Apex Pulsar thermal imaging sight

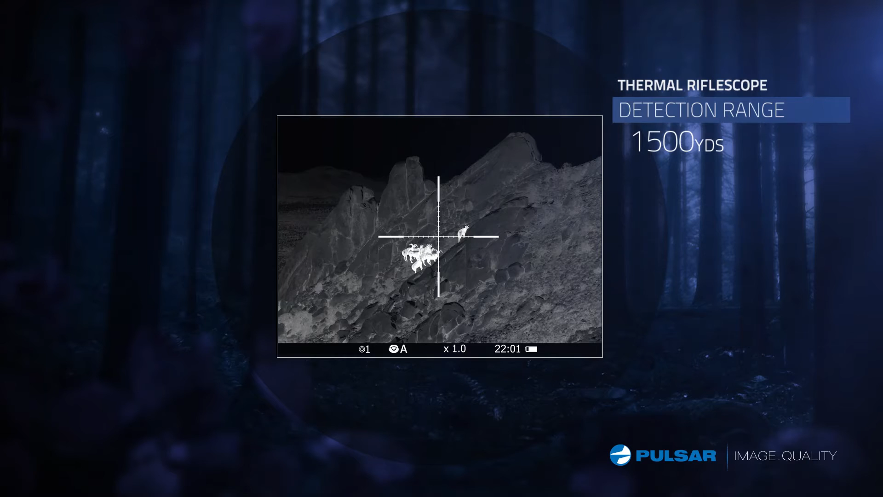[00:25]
In addition, the Apex features 10 preloaded electronic reticles for a variety of shooting applications.
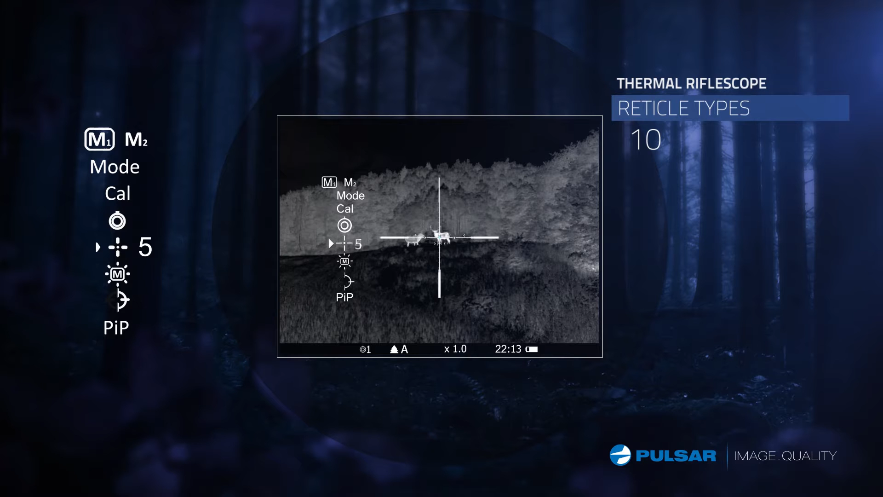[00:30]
The Apex is capable of memorizing three separate zeros,
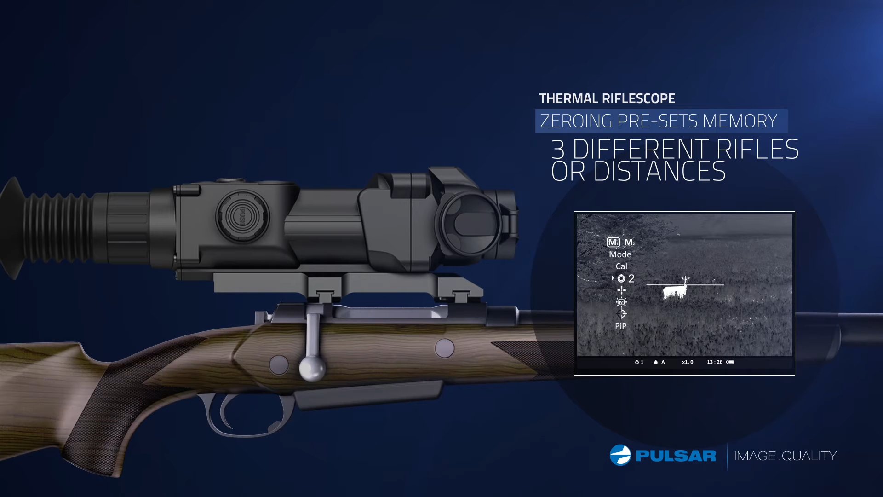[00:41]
so it can be used interchangeably with different firearms.
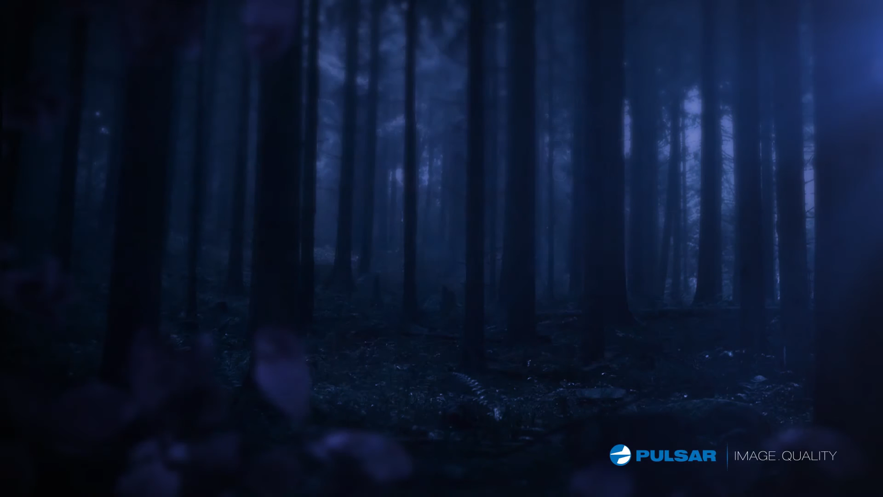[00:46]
Picture-in-Picture Digital Zoom displays a magnified image of the recticle's aiming point at the top of the screen.
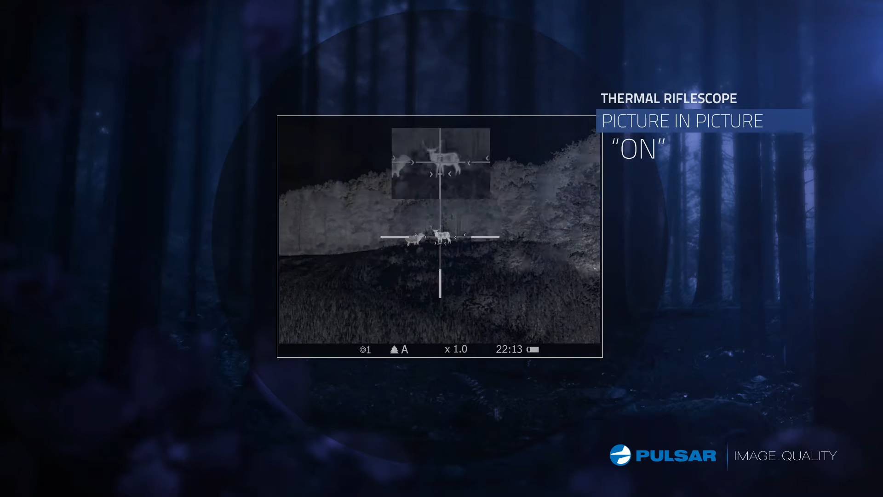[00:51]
The Apex features a freeze function, which takes a snapshot of the original zeroing shot, saving a frame of the target in the memory of the rifle scope.